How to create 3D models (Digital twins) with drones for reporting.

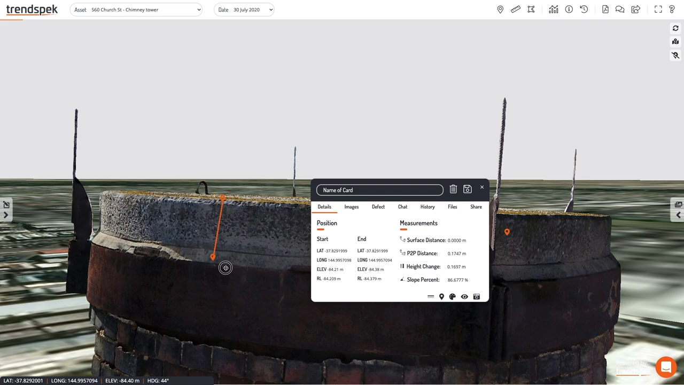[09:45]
2mm resolution and also would recommend the use of an RTK system of some kind.